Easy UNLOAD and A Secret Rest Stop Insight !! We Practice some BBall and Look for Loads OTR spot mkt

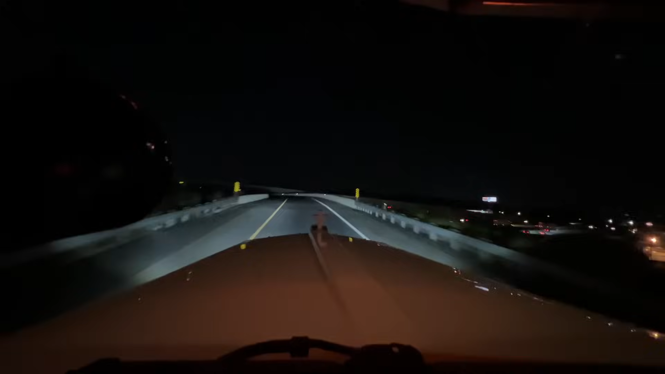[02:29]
Coming over the overpass, back on to 85. It's a beautiful night, guys. 71 degrees, crescent moon, just beautiful. Highway seems to be flowing pretty good. I could have stayed at home tonight and left early in the morning. Figure I'd get the truck advanced tonight, 3-7 o'clock, and be ready for tomorrow. Then I'll be closer and I can have zero traffic, because between where my lake property is and the drop, there's not a lot of traffic.